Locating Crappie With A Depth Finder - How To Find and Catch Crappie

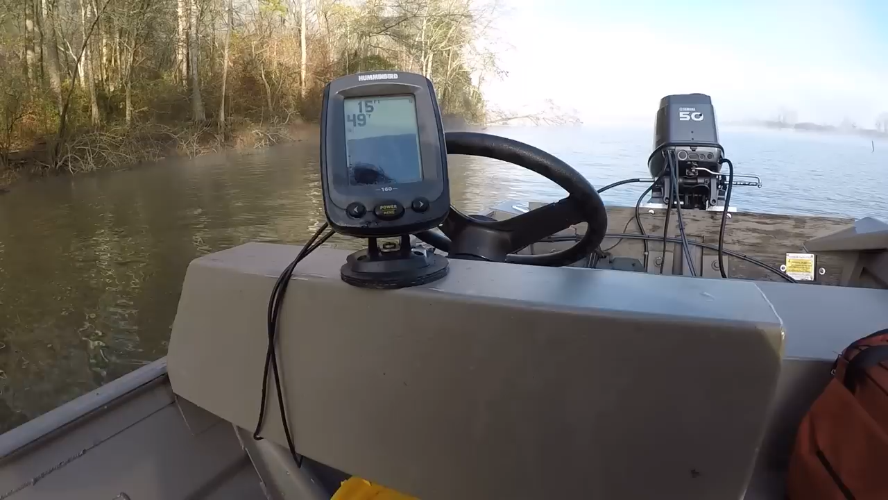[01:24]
Okay, let's look at our little depth finder right here. This is a Hummingbird 160. It's a cheap depth finder, but it's very, very accurate. I have a different one on my other boat that shows a little bit more detail, but what I'm looking for right here is shad. Okay. And right here, you can see right here on the bottom, there's a little school of shad right there.
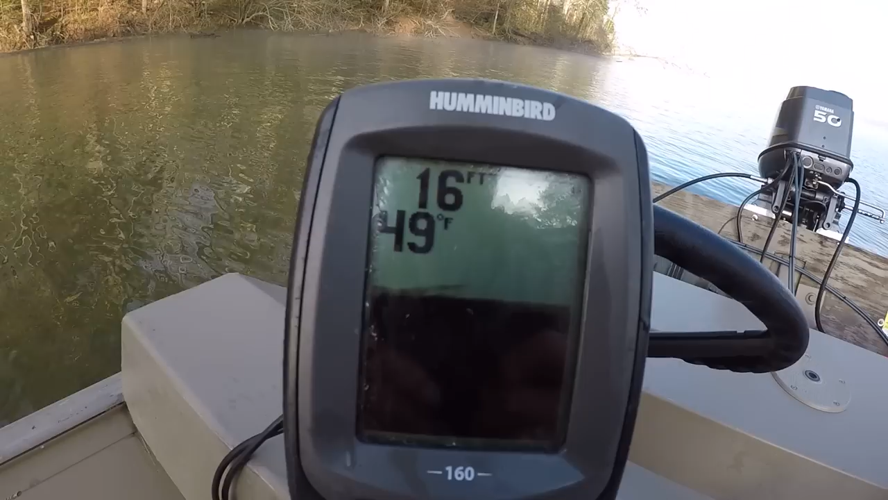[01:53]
On screen: depth 16 ft, water 49°F
That's how they show up on this particular depth finder. That's probably thread fin, the small ones. The water temperature, as you can see, or the surface temp is 49 degrees. And I'm on, I'm in this creek a pretty good ways already. And I can see that the water's going to average 16 foot right here. But as I go on in the creek, I'm going to try to establish the average depth of the water.
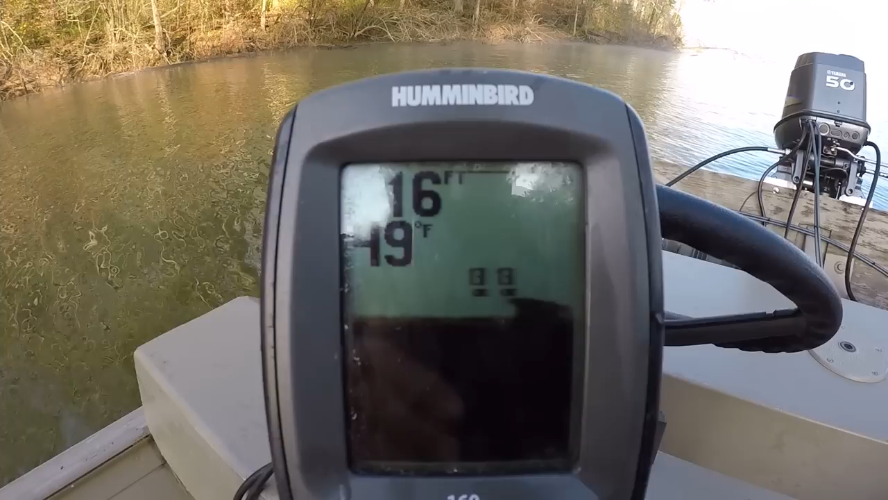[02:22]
On screen: depth 16 ft
Okay. Here's a couple fish right here showing up at 13 feet. And that looks like a stump or something or a log laying on the bottom.
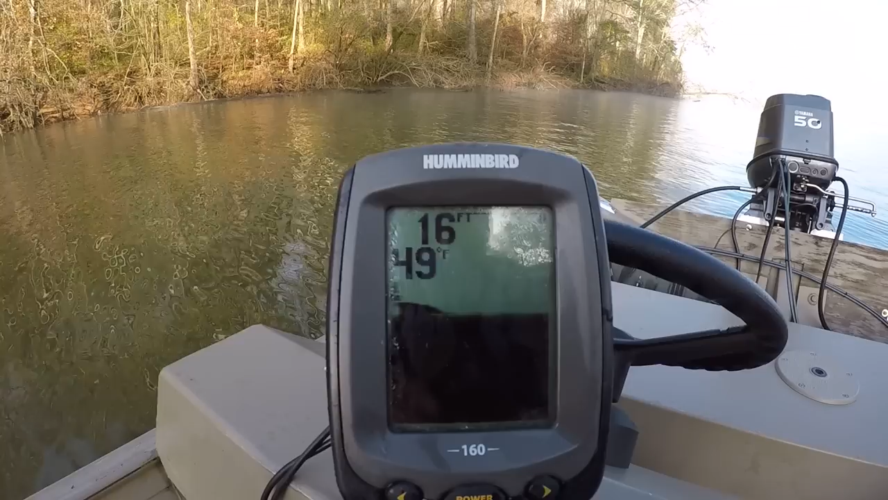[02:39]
On screen: depth 16 ft, water 49°F
All depth finders show up objects a little bit different, but this little model right here is very, very accurate.
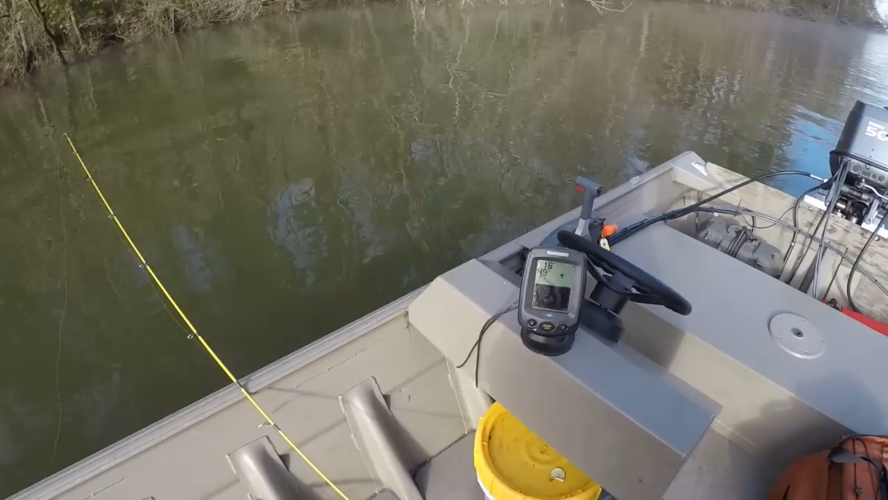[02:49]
All right. Here they are.
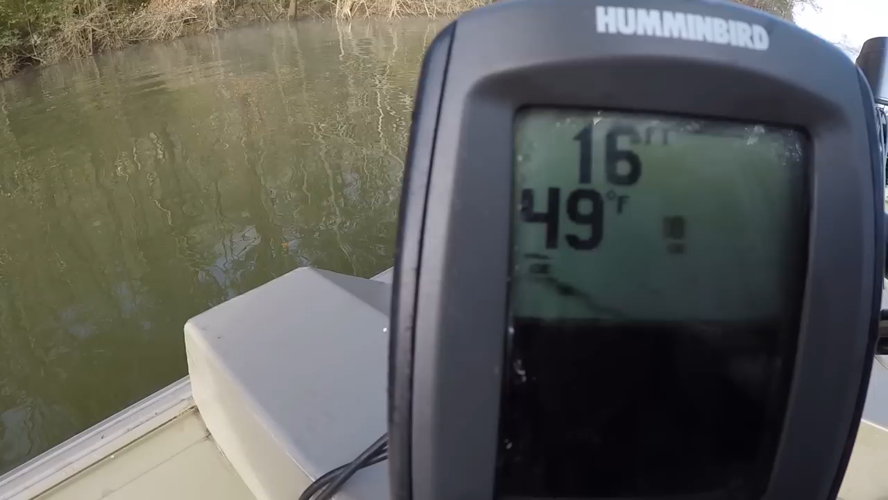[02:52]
On screen: water 49°F
Y'all see those shad on the screen right there? They're anywhere from about 10 to 12 feet of water. Okay. We've got a lot of shad in this creek right here. No further than I went back in here. It's just a deep creek is all it is.
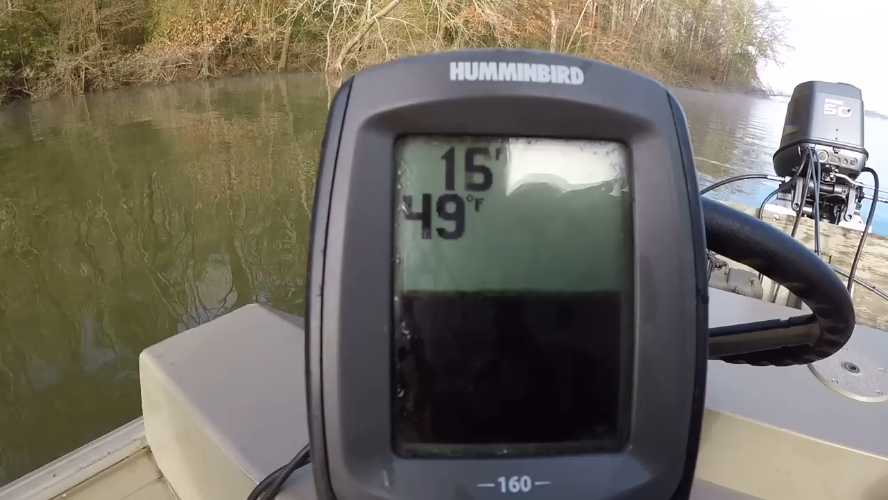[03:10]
On screen: water 49°F
It's a feeder creek. All right. Now what we have to do now is figure out what we're going to fish with.